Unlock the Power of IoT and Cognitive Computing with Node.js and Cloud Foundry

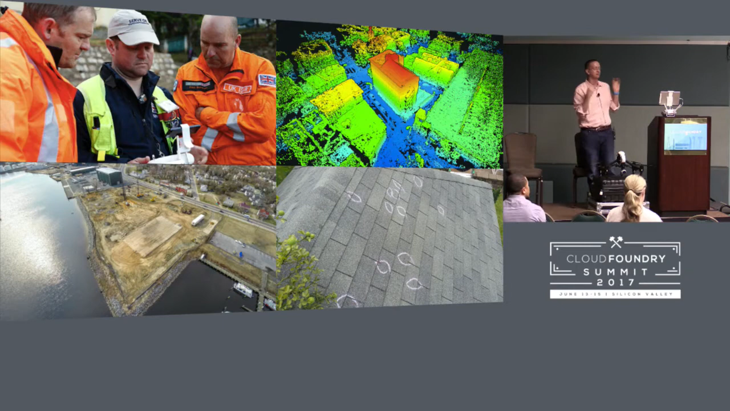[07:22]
some of them are from other use cases that I'm aware of across the web, but of how these are being used to literally transform both industries and how it's being used to collect information and respond to events. So in the top left, this is actually a picture off of Wikipedia of drone operators using it in emergency response operations after an earthquake in Southeast Asia. I can't remember the specifics of it, but I could look it up and tell you guys more if you're interested.